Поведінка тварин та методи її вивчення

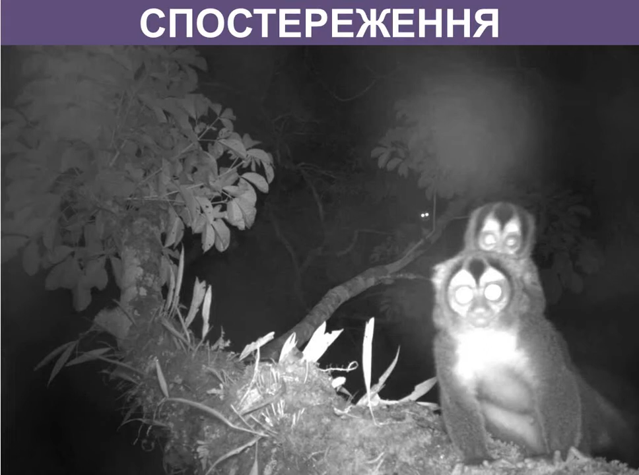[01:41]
А стрімкий розвиток технологій в останні десятиліття зробив можливим використання дистанційних методів спостережень. Наприклад, камер, встановлених у дрімучих лісах, які дозволяють спостерігатися тваринами, наприклад, які ведуть нічний спосіб життя. За допомогою спеціальних радіопередавачів,